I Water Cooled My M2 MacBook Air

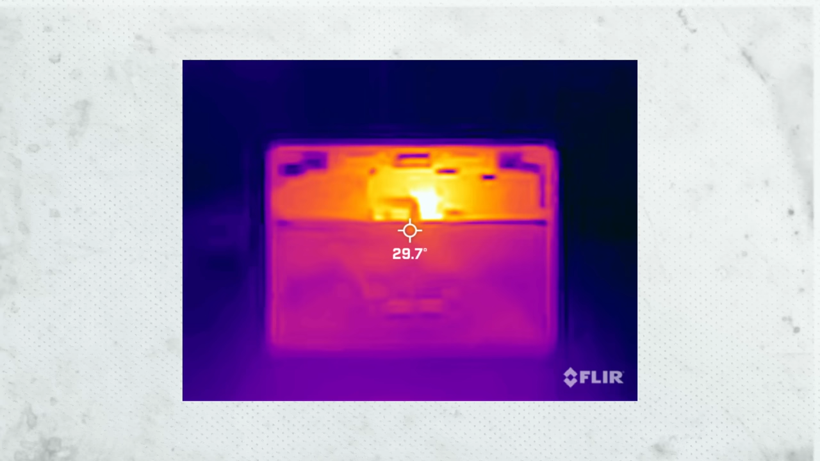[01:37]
You can see what this looks like when the CPU is under full load.
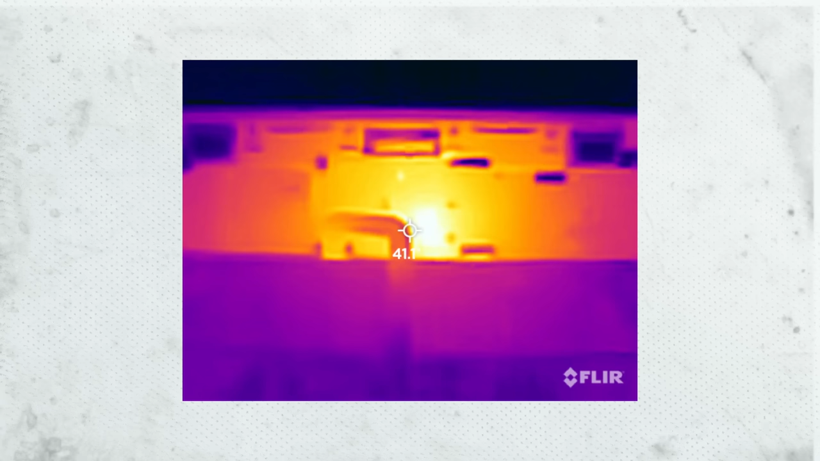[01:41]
There's the M2 chip just to the right of the trackpad connector cable, and typically all this heat will just dissipate into the actual chassis of the MacBook and help to passively cool the M2 chip, but not for long.